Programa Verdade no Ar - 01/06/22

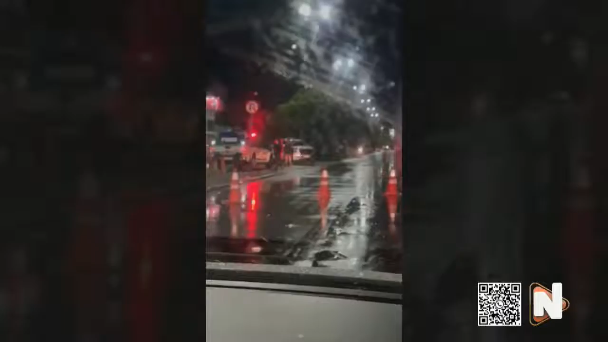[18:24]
tentou retornar para sua faixa quando houve a colisão e o capotamento. Após o ocorrido, o carro colidiu com o portão de uma residência das proximidades. Ainda segundo populares que presenciaram o ocorrido, o corpo de bombeiros foi acionado, pois havia um risco de incêndio do veículo, que ficou destruído com a colisão.